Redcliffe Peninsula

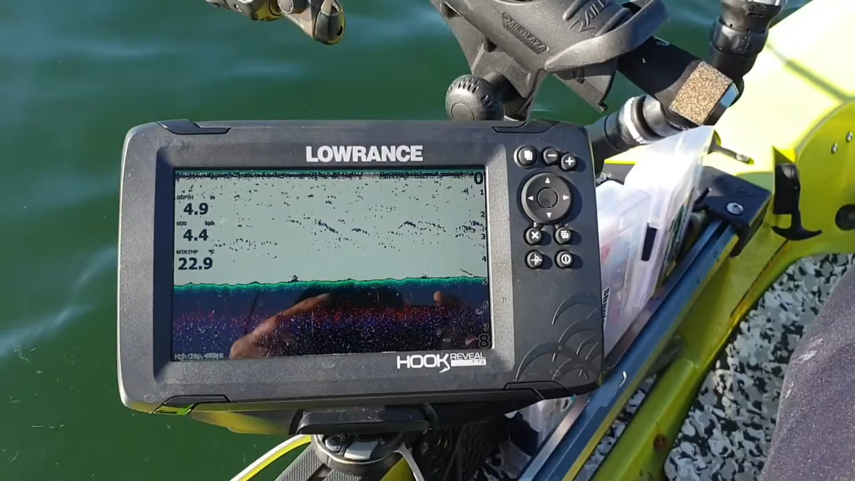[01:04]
A bit of bait, about bid water, 4.9 at the moment, but the snapper have been on that midway line where all the bait is,